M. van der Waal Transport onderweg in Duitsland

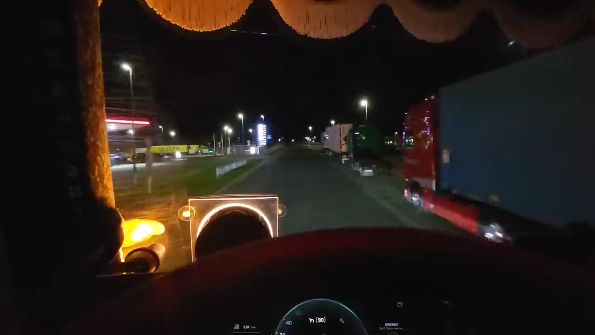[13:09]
Zo, 3 kwartier zit eten. Kunnen we daar nog 4 uurtjes doen. Dus vanaf Elsdorf, dan staan we al dik Zwolle voorbij, denk ik. Ja, dus dat loopt goed, hè? Vandaag. Ja, beter dan gisteren, zeg maar.
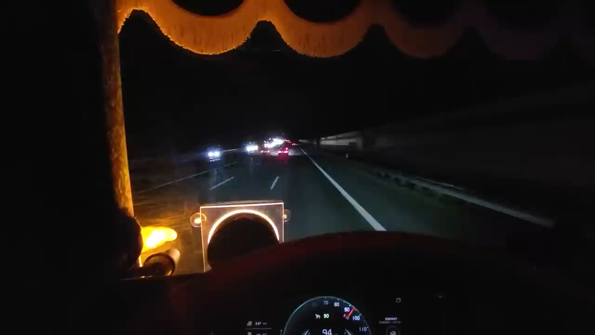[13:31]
Ja, voor de rest is het een beetje donkere bedoeling buiten. Ik zie een paar druppeltjes op het raam komen, dus... Nou ja, de file zal inmiddels al weg zijn bij Bremen, dus dan kunnen we mooi doorfietsen zo, joh. Dan is het dak... Dak de 213 over. Dan komen we zo aan Zwarte Meer in Nederland weer binnen. Zo, we zitten inmiddels bij Kloppenburg al voorbij. We draaien nu...
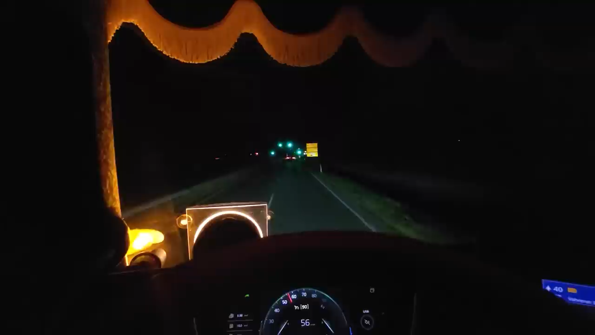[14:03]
213 op richting Hazelune. Ja, hier links zit Jozef Hazelune. Wel bekend. Dan gaan we hier rechtsaf richting Hogeveen Emmen.
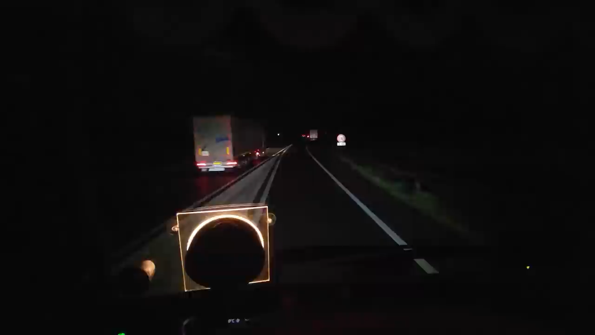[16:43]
Plekje om te slapen hier zo. Wat een top is hier.